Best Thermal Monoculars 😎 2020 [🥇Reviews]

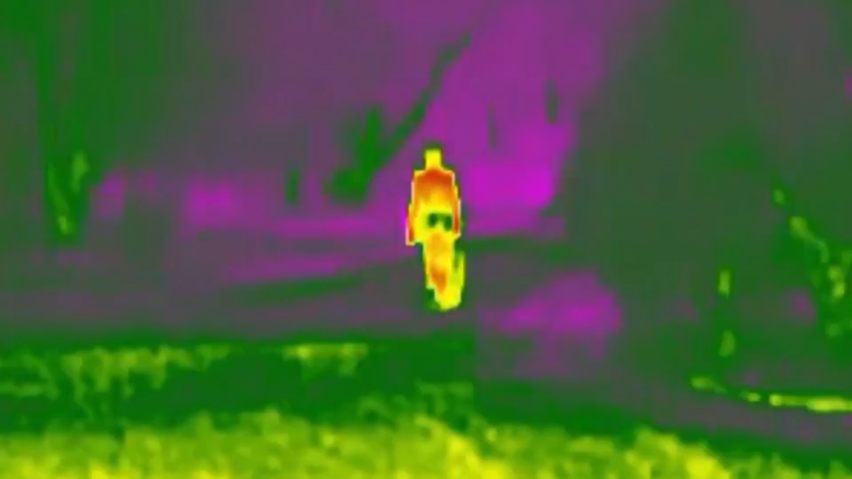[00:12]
Unlike night vision devices, thermal monoculars can detect extremely small differences in temperature,
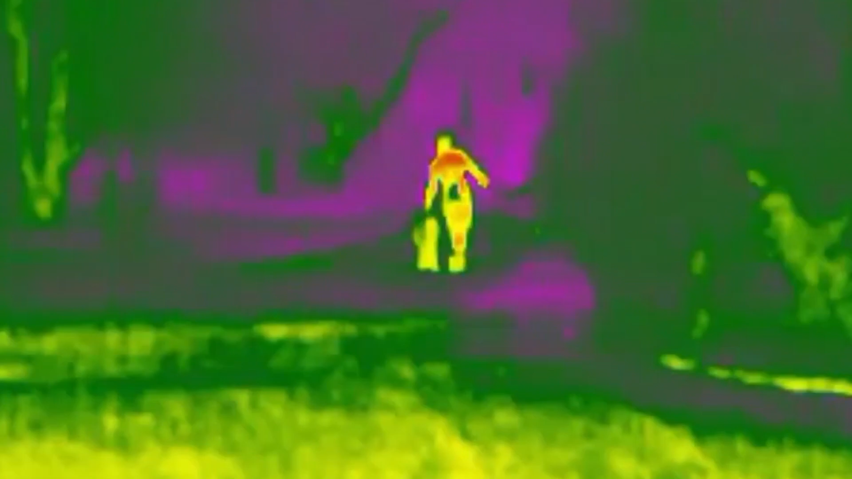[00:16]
which makes them extremely effective for certain applications.
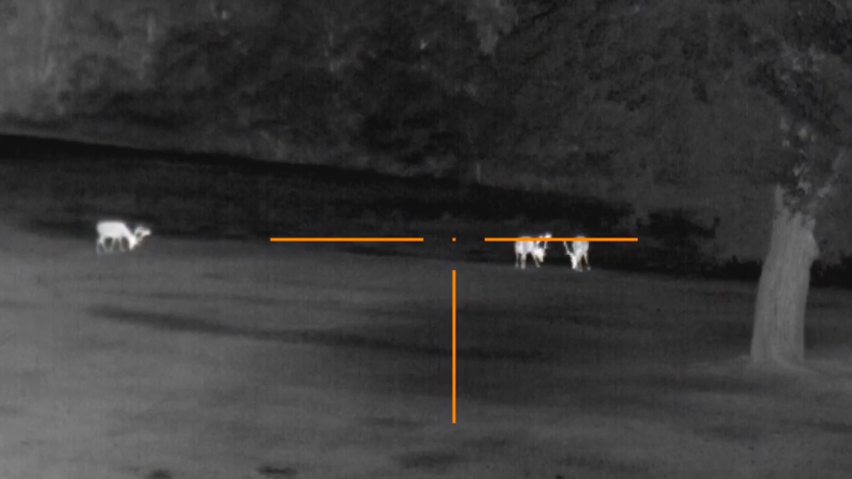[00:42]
And also, this thermal sensor has a high-level resolution of 640x480 pixels, which is the pixel rating of standard television.
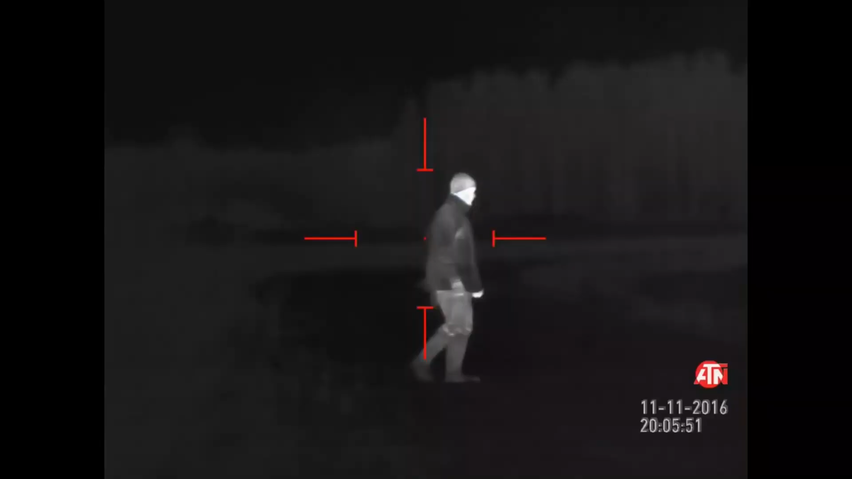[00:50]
The eminent thermal sensor used in this
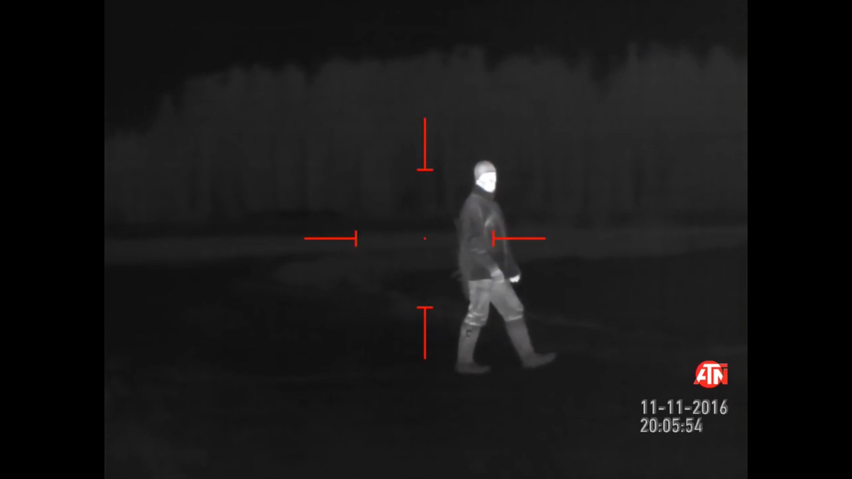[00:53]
ATN-OTS Thermal Smart Monocular can detect even a minute temperature change and make you see in complete darkness,
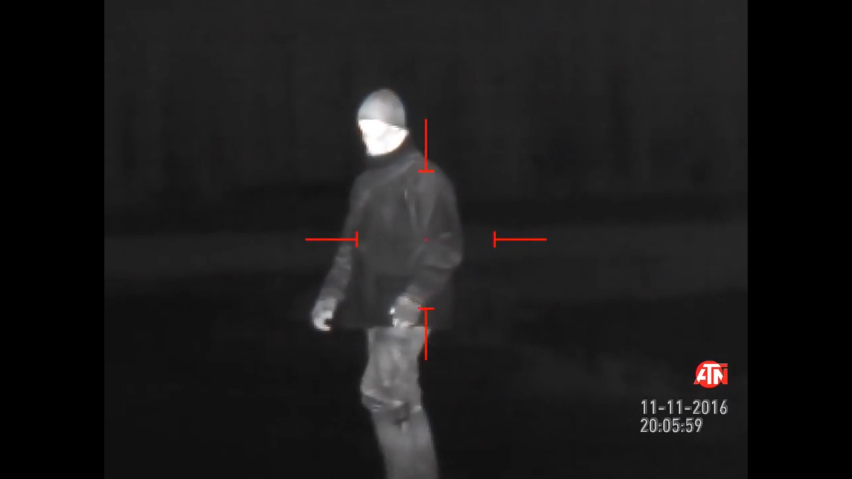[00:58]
which also has an additional feature like 3D gyroscope and e-compass.
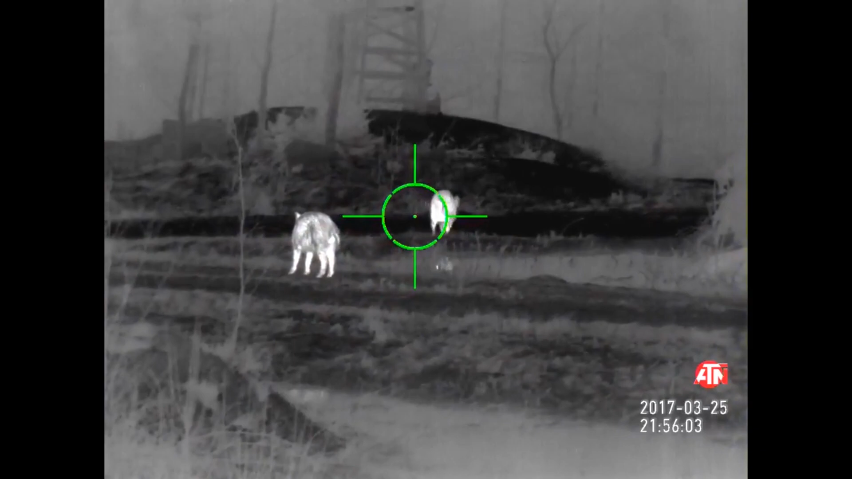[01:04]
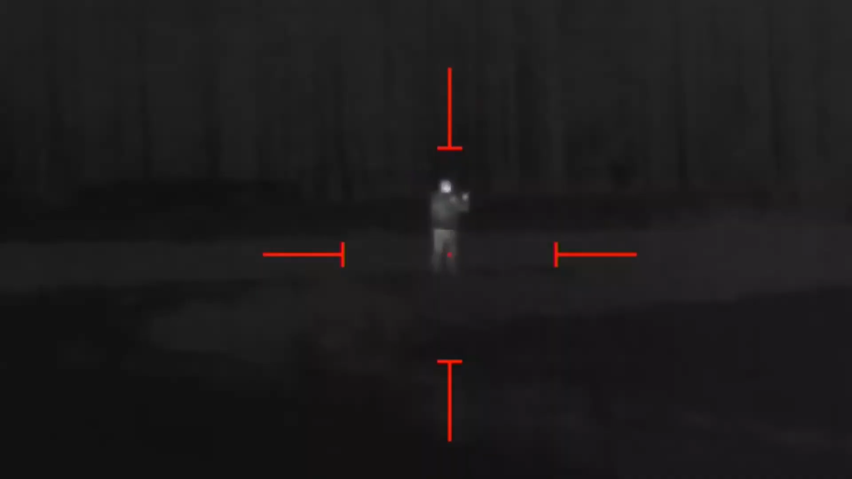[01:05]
A gyroscope is a device used to maintain a good stabilization with the ground,
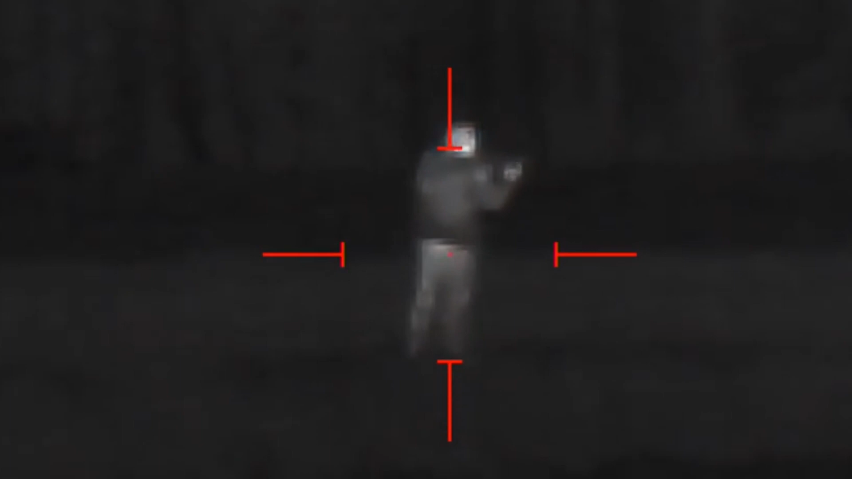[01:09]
and it can determine the inclination of the monocular to the ground.
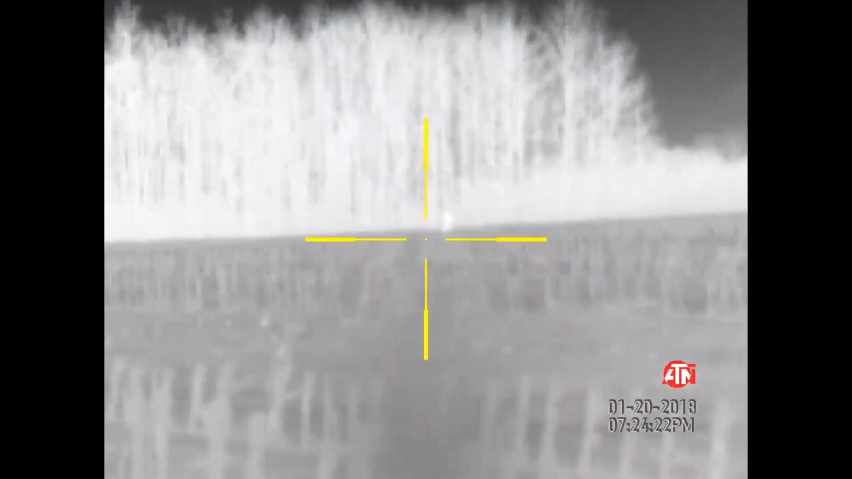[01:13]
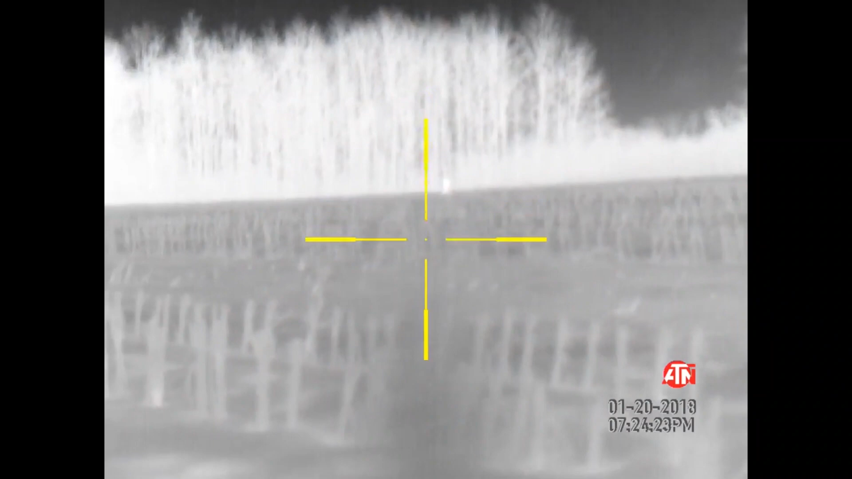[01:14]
The e-compass is an electronic compass, which provides proper orientation with the Earth's magnetic field using a magnetometer sensor.
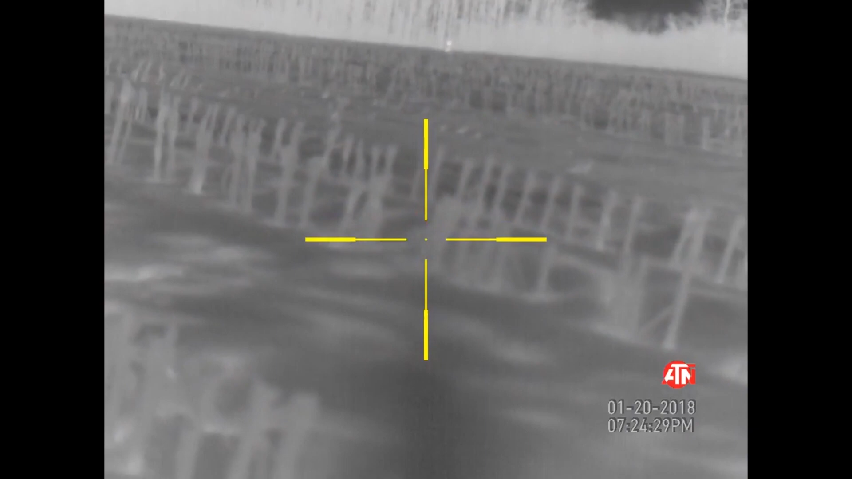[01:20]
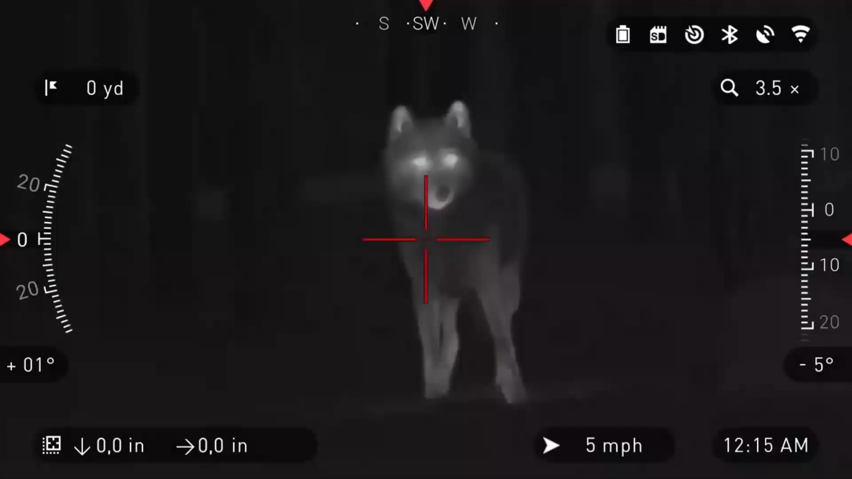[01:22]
The e-compass can guide you by leading you in a proper direction, which would be very helpful in navigating and exploring routes.
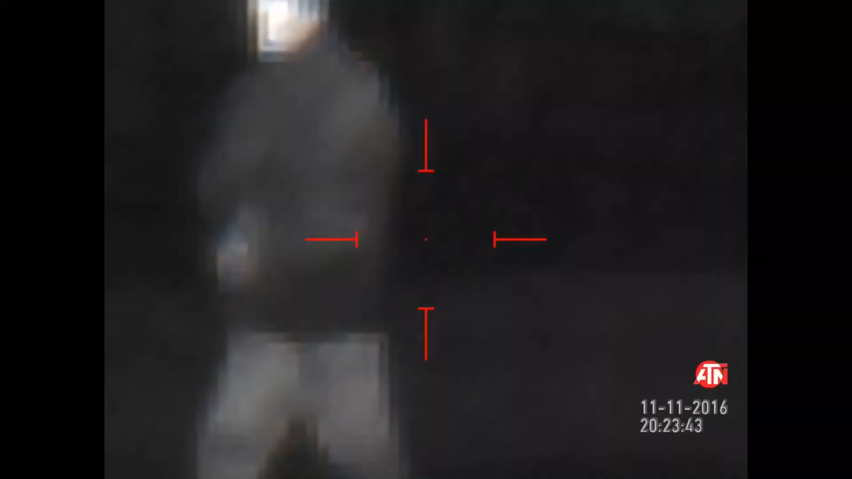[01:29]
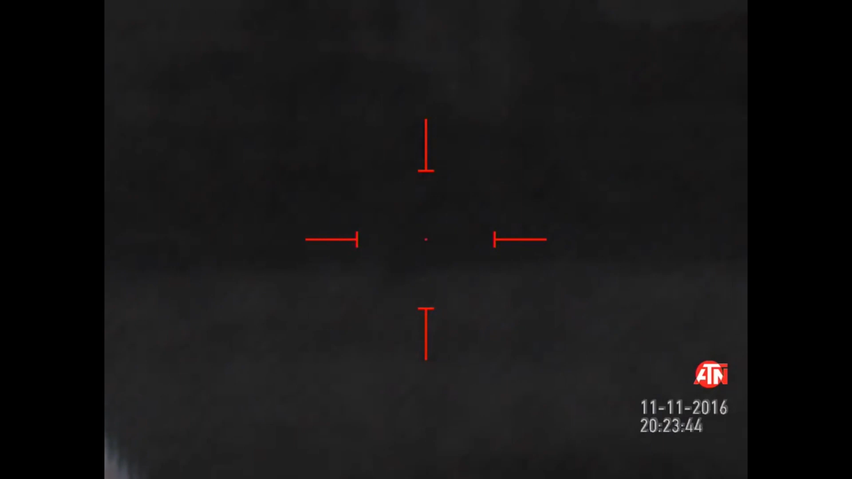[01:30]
Moreover, this ATN-OTS Thermal Smart Monocular can provide soft and delicate zoom-in facilities by
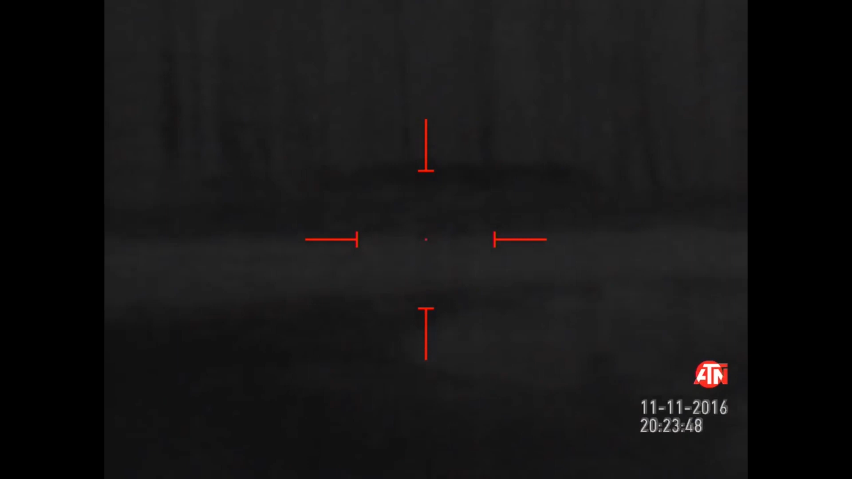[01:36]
simply pressing a button of the image with impressive clarity.
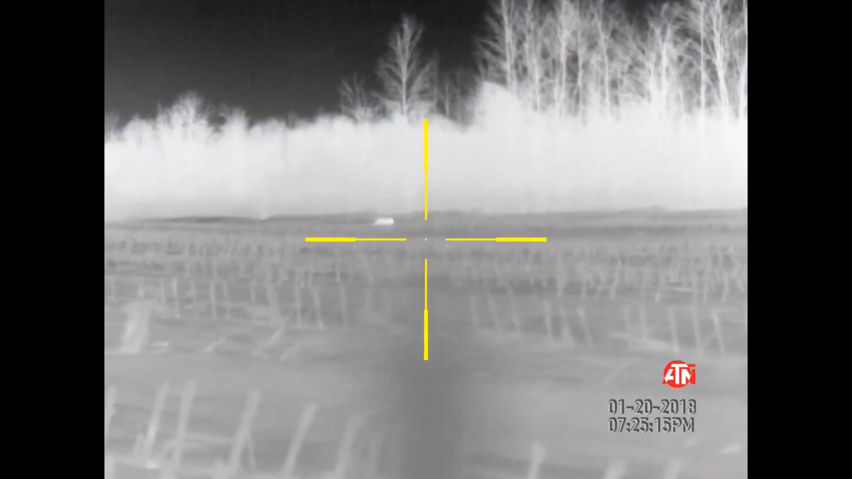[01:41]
This product is a special gadget while going out for a trip with your friends, which would bestow video and photos with a very grand resolution.
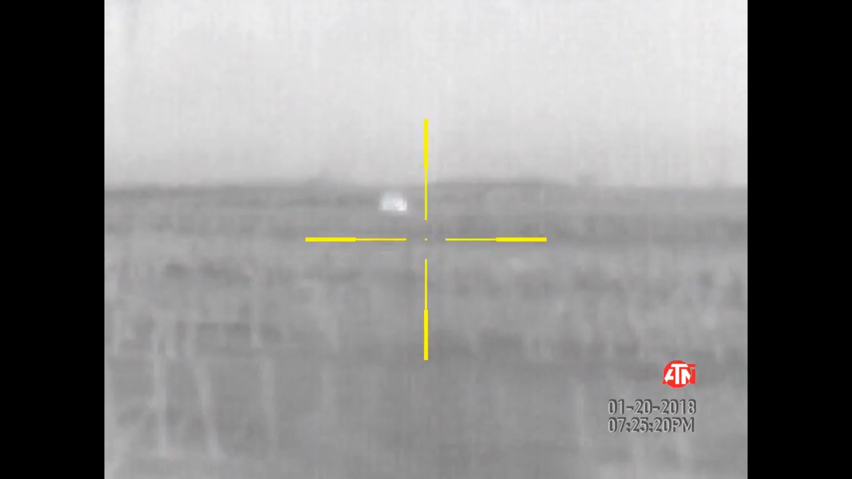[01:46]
Besides, it provides a good range of Wi-Fi streaming and using the upgraded Wi-Fi module in this product,
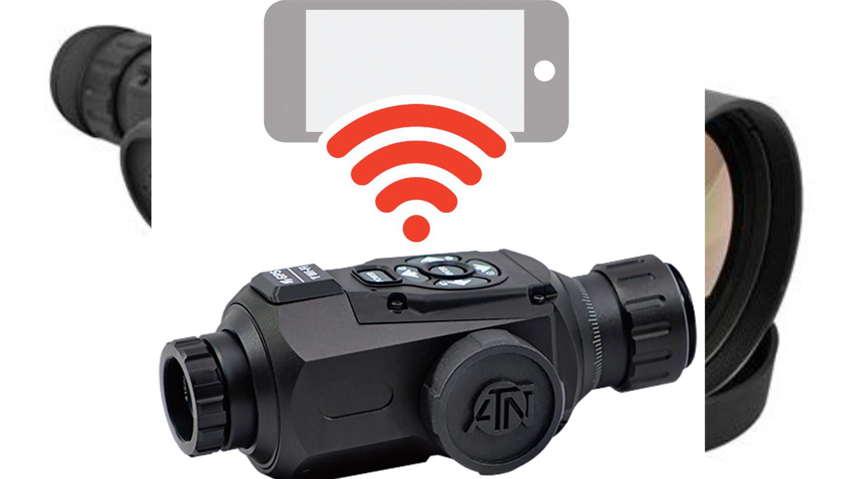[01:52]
you can also share the recent adventures with the friend next to you.
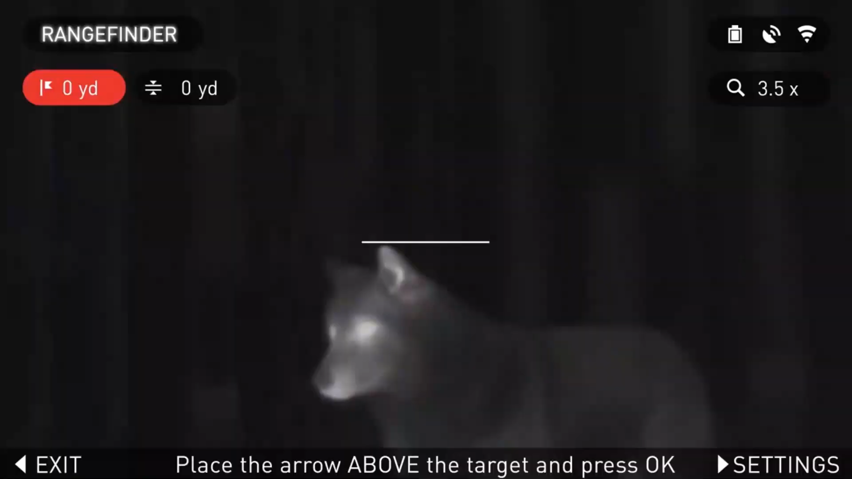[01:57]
This product also contains an in-built rangefinder, with which you can detect any target quickly,
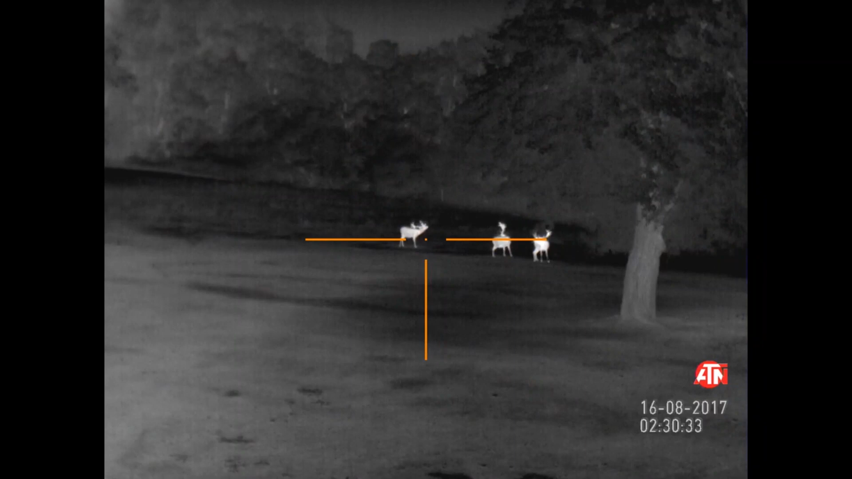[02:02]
and it is also equipped with the SD card, which can store your elite experience without using a USB cable.